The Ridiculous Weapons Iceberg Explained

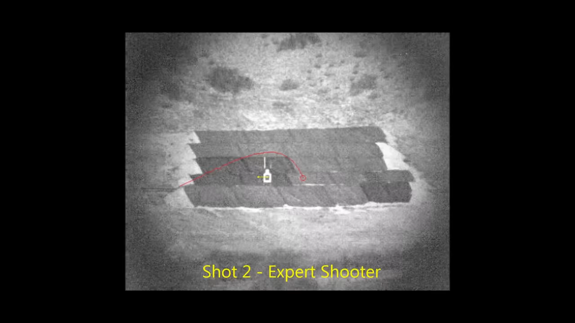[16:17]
and then the bullet correcting itself mid-flight and then hitting the target.
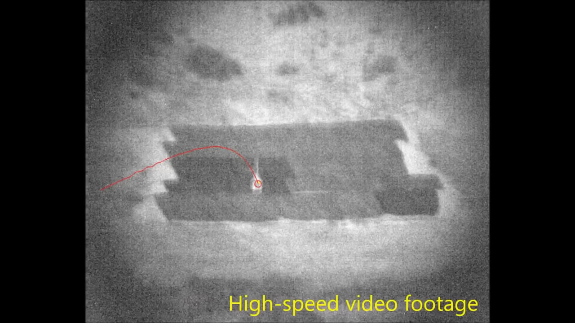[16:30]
and there's also a system of cameras that can monitor the bullet's trajectory and tell it where to go.